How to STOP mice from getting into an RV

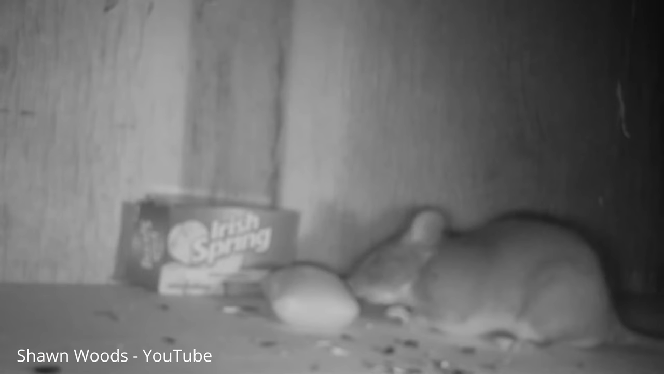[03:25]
In fact, there have been reports of mice actually eating the soap.